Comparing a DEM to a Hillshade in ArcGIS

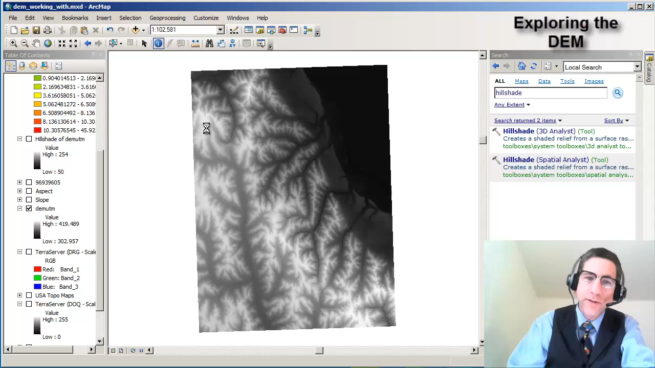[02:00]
All the way up to higher elevations in the wonderful Loose Hills, 409. We can see from the legend here that the actual highest elevation is 419. Now looking at the hill shade, the hill shade has also a series of cells, right?